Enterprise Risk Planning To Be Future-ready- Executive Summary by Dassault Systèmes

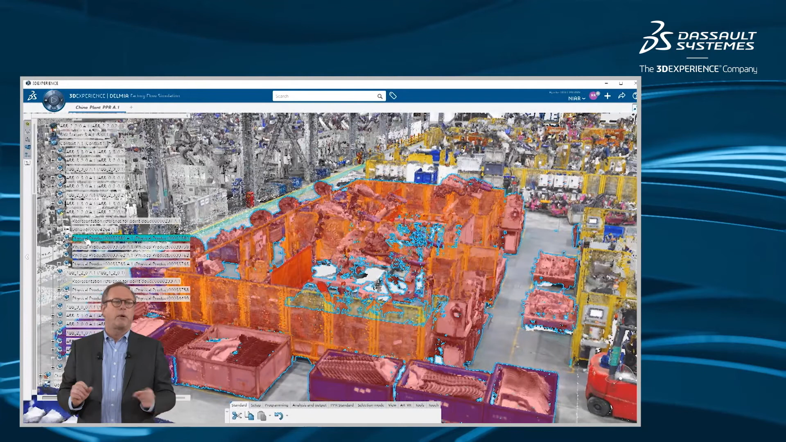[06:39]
that we have to solve we actually want to make a new line. So similar start based on
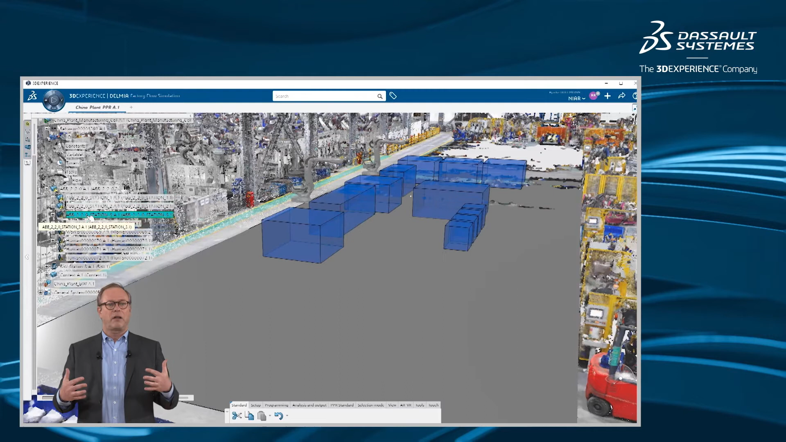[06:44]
the model we clean up the model and we are actually modeling very roughly the lines to make sure that the basic principle of layout will be observed that the flow will
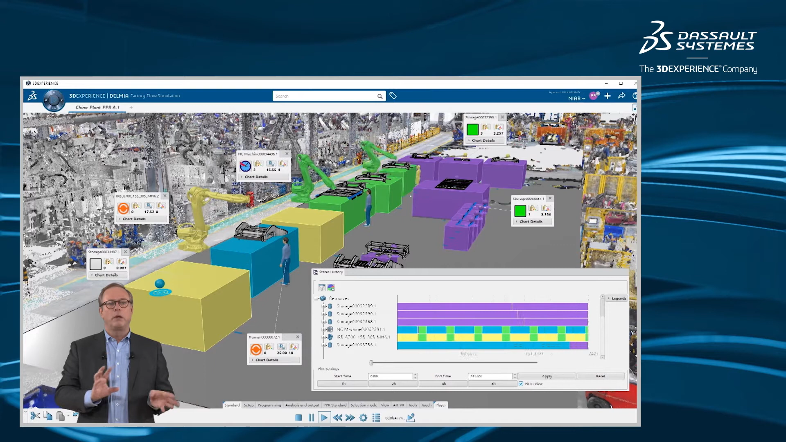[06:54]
be good that we have the space that the people can can move around and and not too
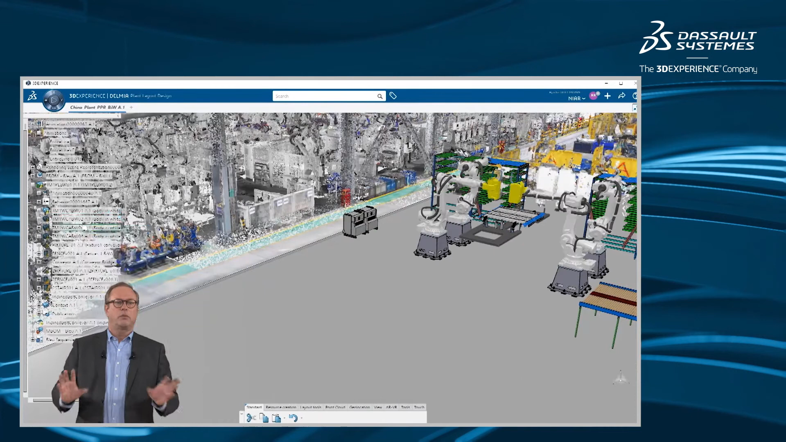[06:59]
much because we want to be efficient and then again we can simulate the functioning of the line